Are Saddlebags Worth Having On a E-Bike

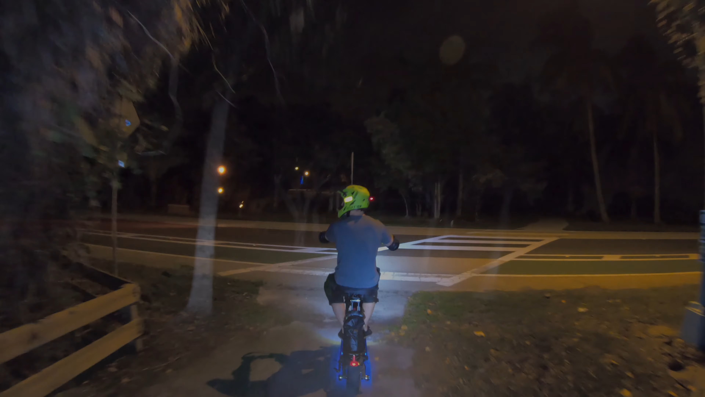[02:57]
Alright guys, we made it into the golf course. We're gonna take the little trails around here, see what's going on.
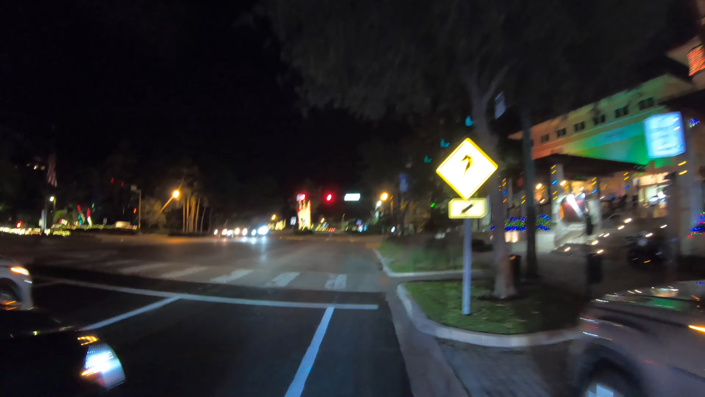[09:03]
You just gotta be careful, no one comes out this driveway here.
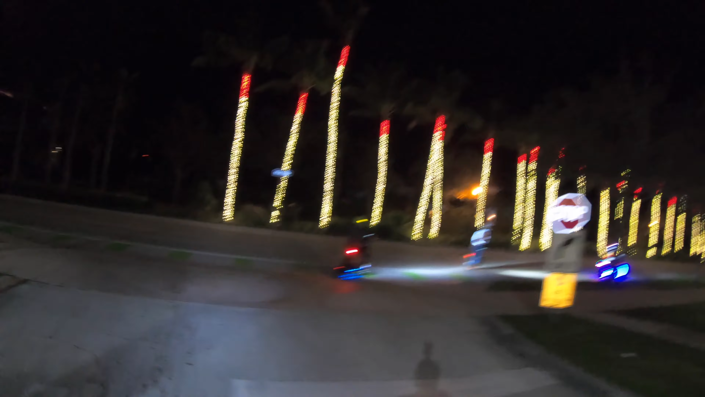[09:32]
We're gonna go check out some of the houses, see if there's any Christmas lights, because this is like $1 million alley here. All the houses here are just like $1 million or more. So we're gonna go check them out, see if anything's happening with the houses.
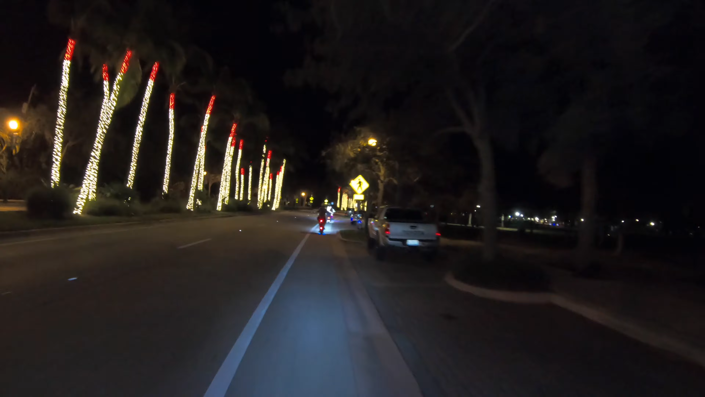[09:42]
If not, then we're gonna go down back to the beach side and do the trails there to the abandoned pier. Go see what's going on over there. Take a little break over the ocean.
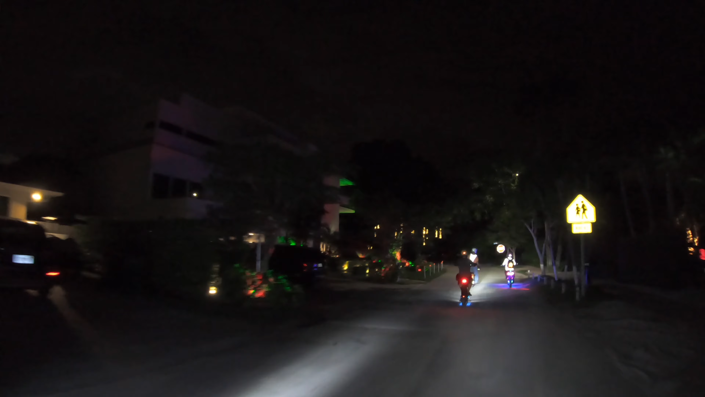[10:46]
Look at that big ass door to get in your house, man.